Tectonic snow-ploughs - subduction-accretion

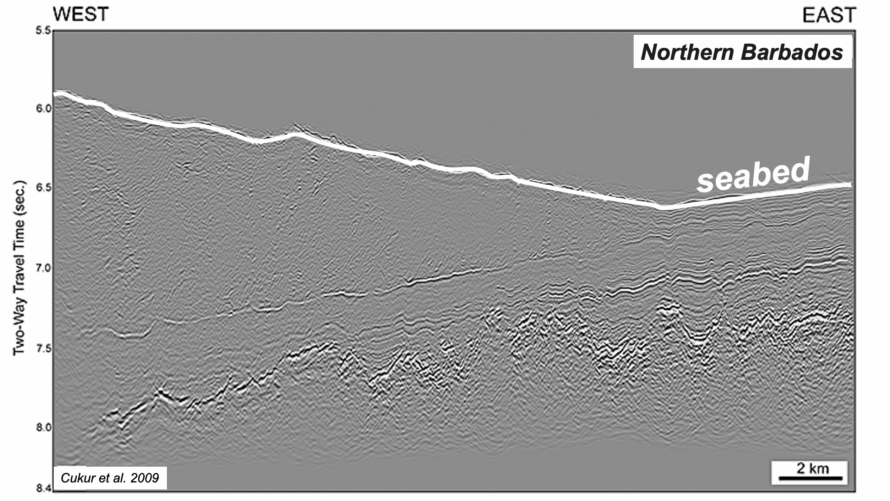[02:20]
The rough oceanic crust, with its carpet of sediments. And an important boundary, between undeformed strata below and stacked up strata on top.
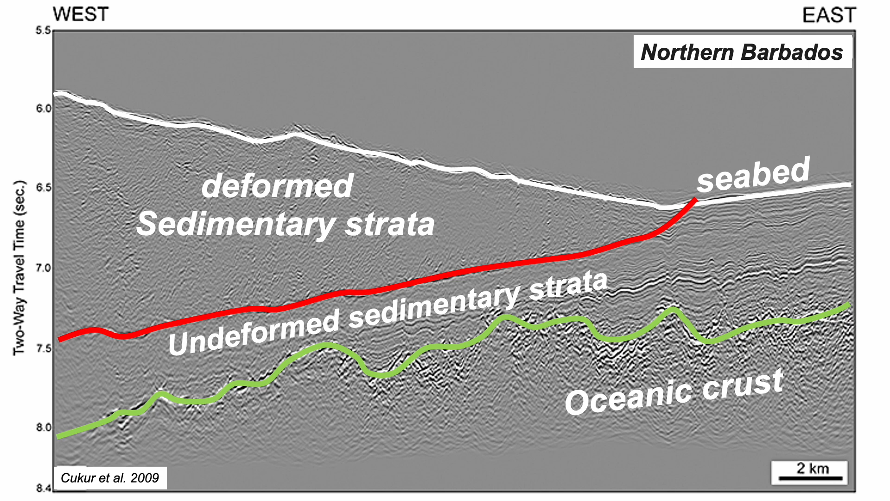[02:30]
This is called an accretionary prism. But this profile is a little misleading.
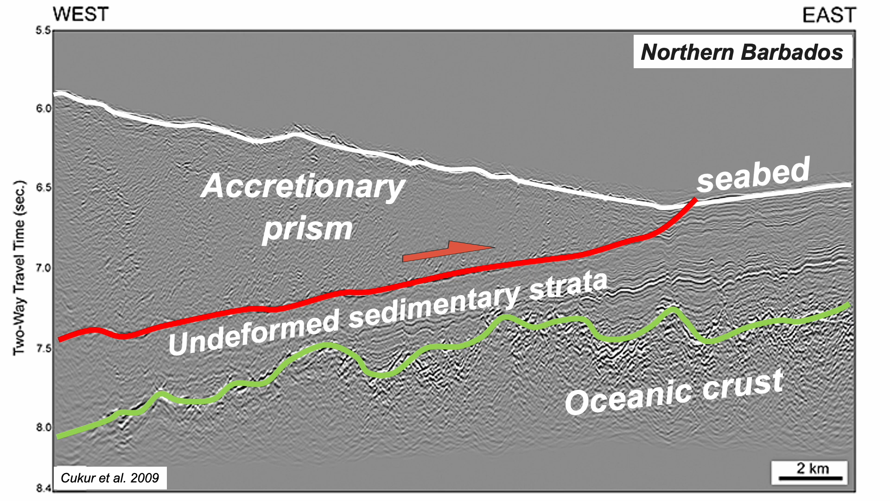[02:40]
It's stretched vertically, so this is a more accurate representation. The prism is a highly tapered wedge.
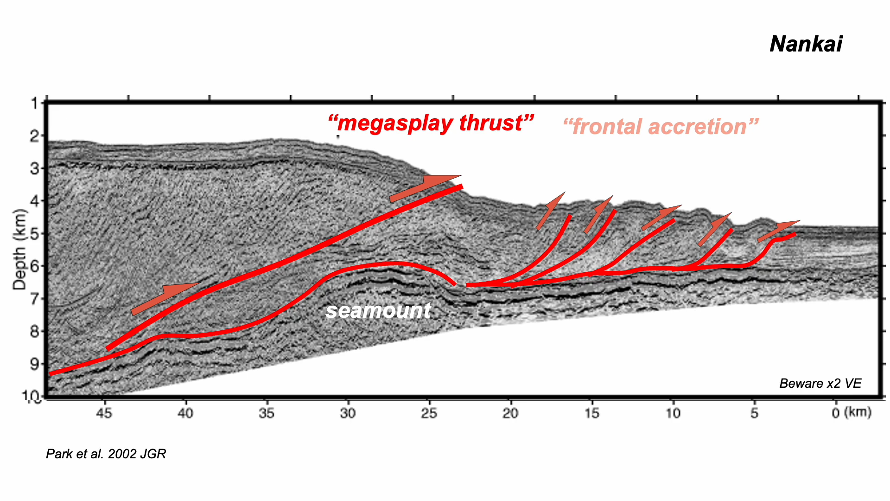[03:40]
termed by the Nankai researchers as the mega-splay thrust. On a rare 3D seismic image, this thrust has been imaged more clearly, breaking the seabed, apparently having triggered slumps.
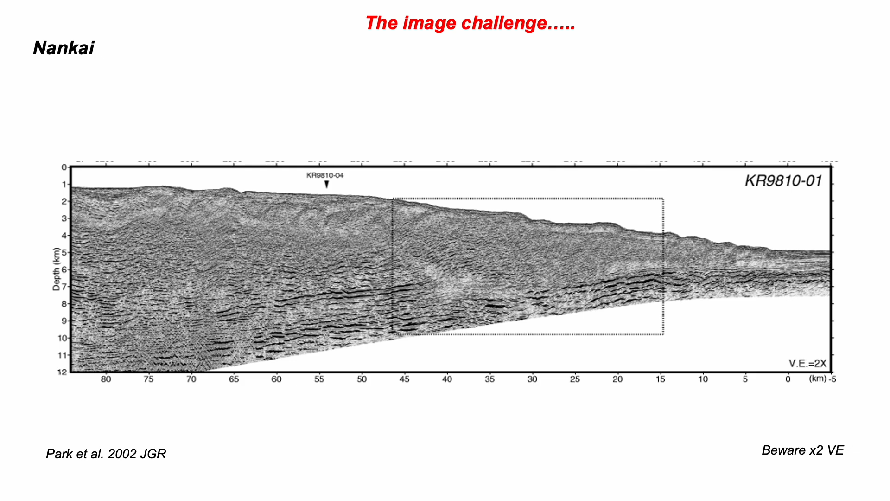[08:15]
The challenge is that seismic imaging in these regions is generally very poor.
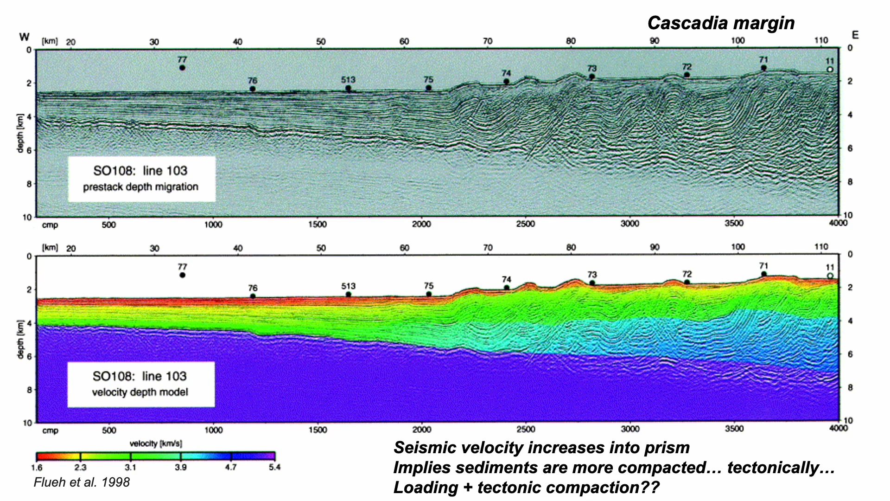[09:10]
So going into the accretionary prism, the velocities increase too. And zooming into the seismic image, the structure is complex. So let's look at more recent efforts to image the structure.
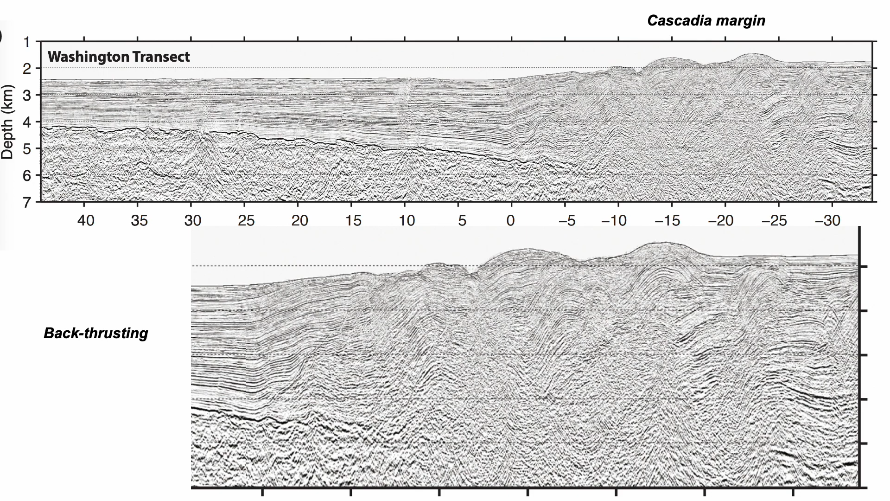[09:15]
Thrust faults inclined out towards the ocean. Back thrusts.